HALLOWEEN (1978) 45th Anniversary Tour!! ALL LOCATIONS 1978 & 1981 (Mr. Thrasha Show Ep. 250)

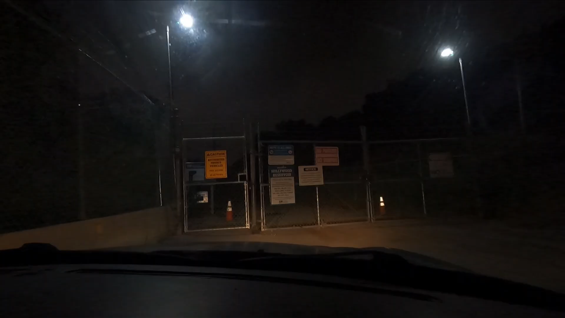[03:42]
Michael escaped from the sanitarium and stole the station wagon. Marion Chambers was driving, and they pulled up right here to the gate to transfer Michael. And Loomis and Marion Chambers pulled up here. All the mental patients were wandering around.